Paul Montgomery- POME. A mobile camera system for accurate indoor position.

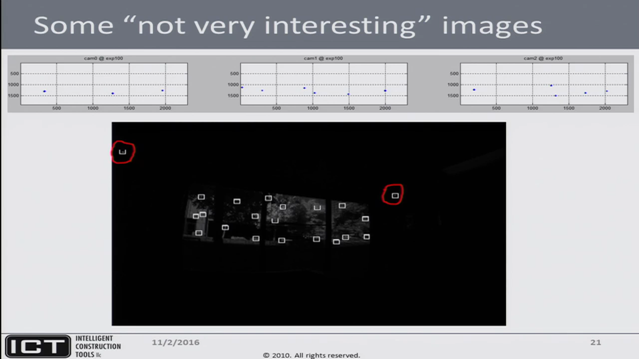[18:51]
And although we have an IR filter, we still get interference because the sun is quite strong in infrared. And so the challenge that you have is to discern which of these dots is a dot of interest and with which target to associate it. We call that problem registration. And also to reject all of the interferences that we can see in this photograph. So how do some of these blobs look?